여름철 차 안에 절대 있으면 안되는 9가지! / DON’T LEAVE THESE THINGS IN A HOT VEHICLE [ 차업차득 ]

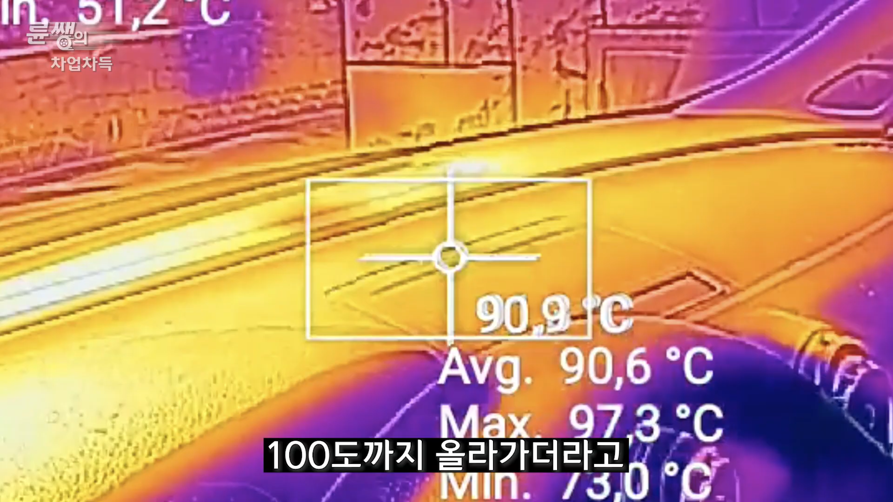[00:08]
On screen: max 97.3°C
100도까지 올라가더라고 이렇게 뜨거운 차 안에 놔둔 물건이 사용할 수 없게 되거나 또 엄청나게 위험한 것들이 있어서 조심해야 될 것들이 어떤 것이 있나 윤쌤과 함께 한번 알아보자고